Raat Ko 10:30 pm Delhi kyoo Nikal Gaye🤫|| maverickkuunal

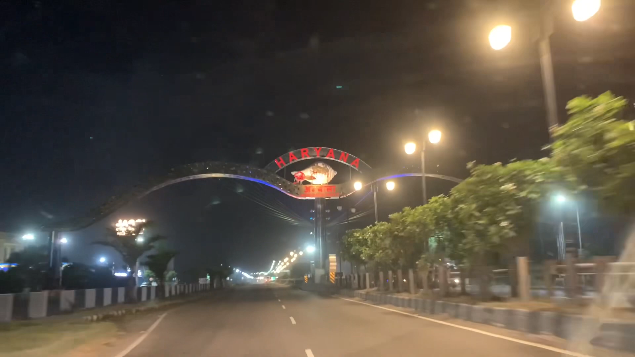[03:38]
ये हम अम्बाला में एंटर हो गए हैं, अब मुझे लग रहा है मैं गलत आ गया हूँ। अम्बाला की एंट्री है और यहाँ पे हम रुके हैं।